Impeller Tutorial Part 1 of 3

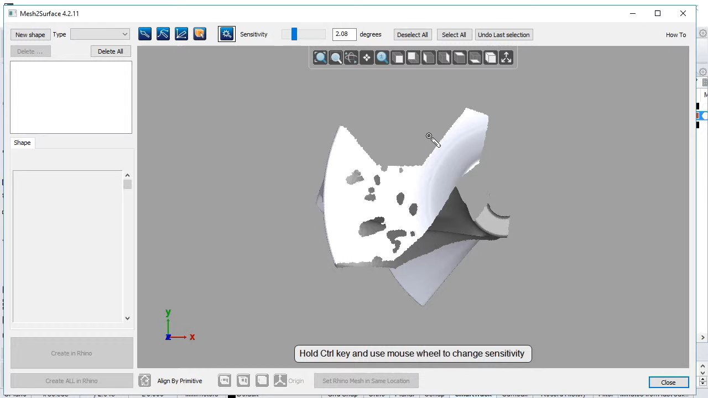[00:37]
Mesh to Surface is a plugin for Rhino and it has own 3D window which is very similar to what it's in Rhino where the user can navigate the model.
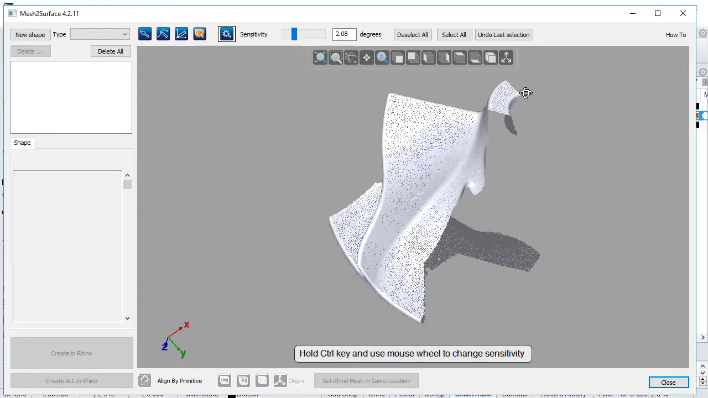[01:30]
Knowing all these basics we can move on and try to do the reverse engineering of the part. If we investigate the part it's quite important to know how it is placed in space.
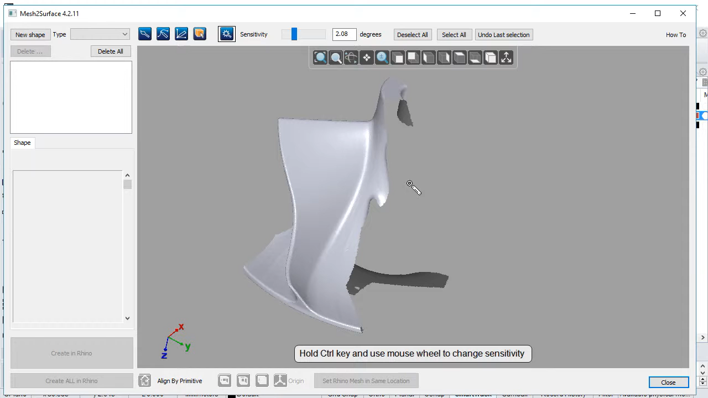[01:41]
We can visualize the coordinate system and analyze the object.
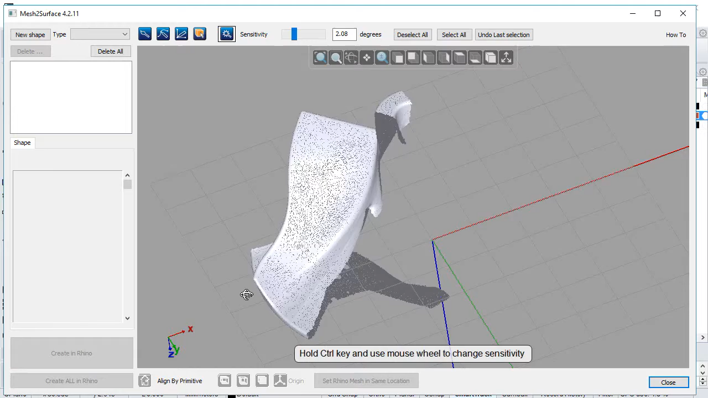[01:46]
In this particular example this model is created of revolved surfaces and the wings.
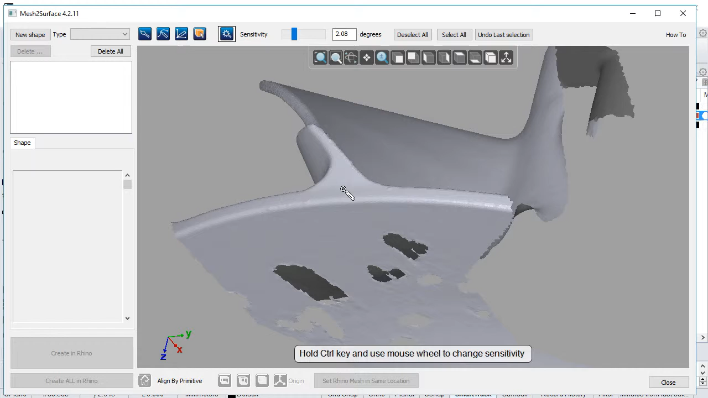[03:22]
The magic wand is a powerful tool which selects triangles based on its on the curvature. The sensitivity of the curvature can be controlled either by the slider or holding the control mouse, holding the control key and using the wheel of the mouse button.
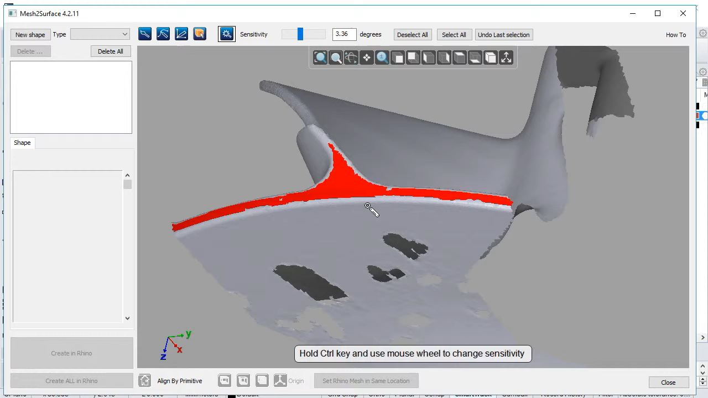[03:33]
Now we will continue and select the area of our first revolved surface.
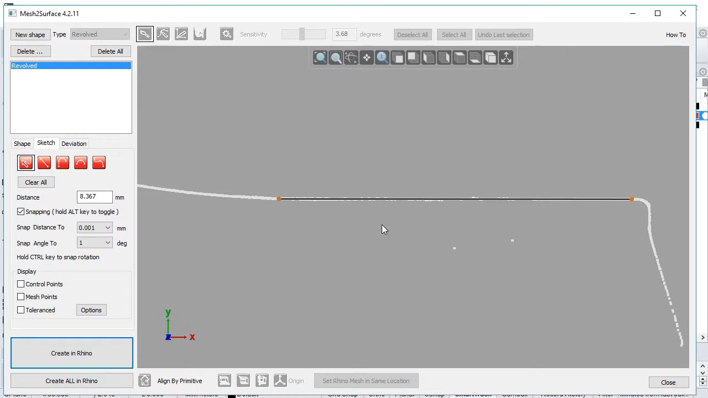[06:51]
Now if we look at the rest part of the sketch we see that this is not an arc so we need to modify and create it by using the freeform curve.
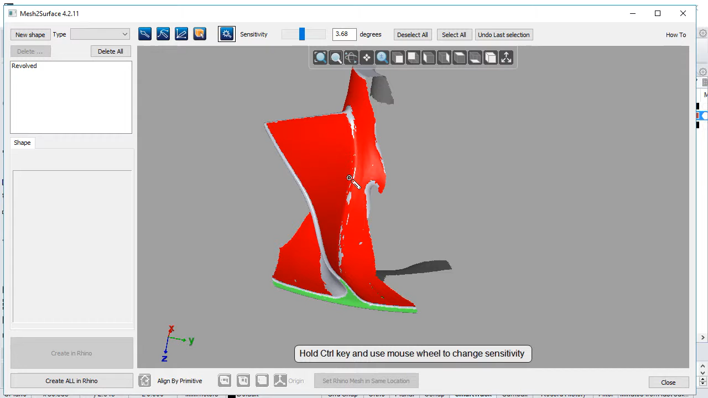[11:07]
We don't need the part from the wing, so I will play with the sensitivity control.
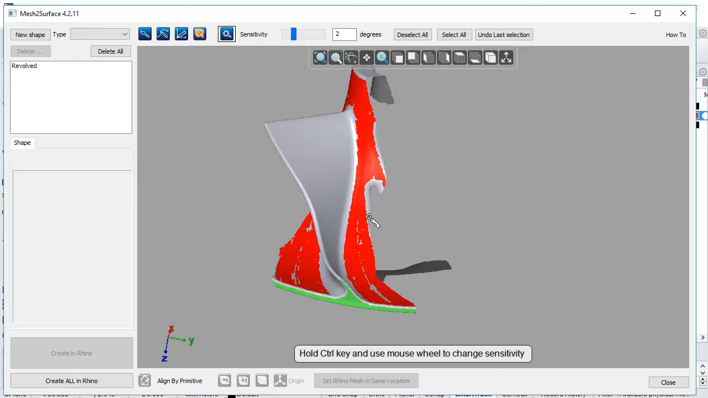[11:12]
Also, we will need this cylindrical part here.
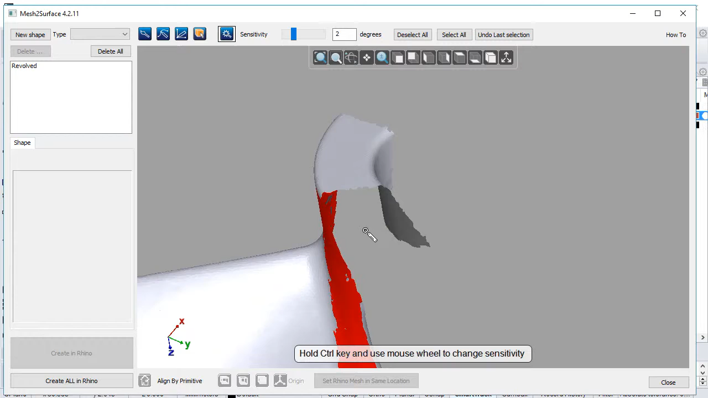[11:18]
So I will use the manual selection to add this to the other selection as well.
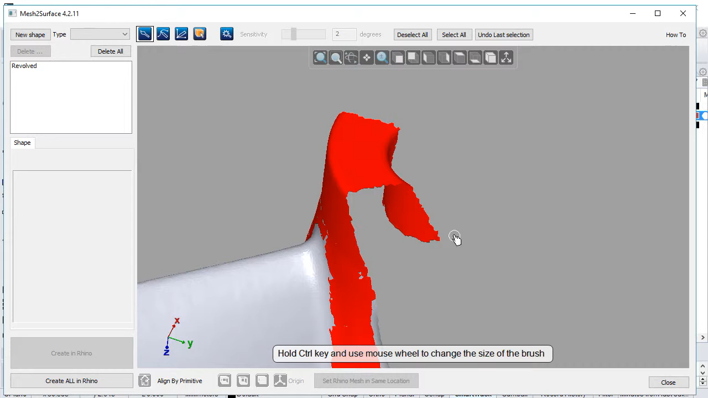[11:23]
I zoom in. I think I am ready. I don't need to have everything selected.
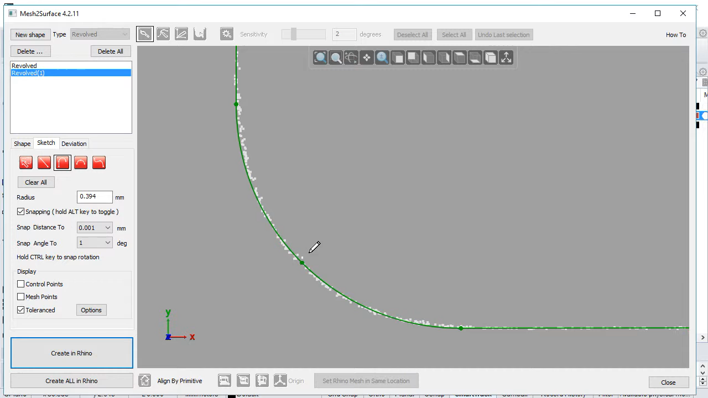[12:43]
If we look at the rest of the profile it looks like an arc.
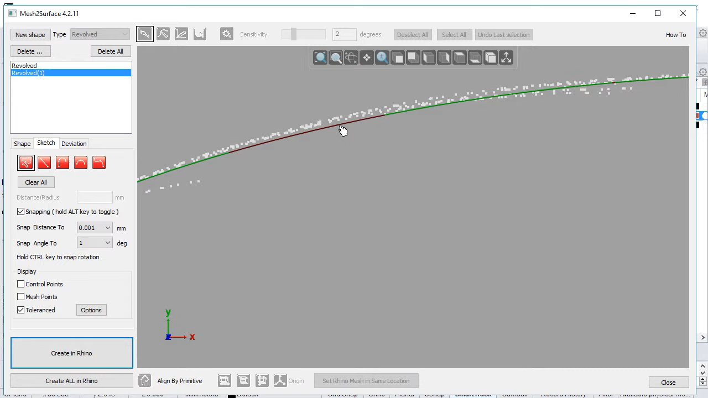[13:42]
In some cases if we need to insert the point we just click where we need to insert the point. Move the mouse and the new point is inserted.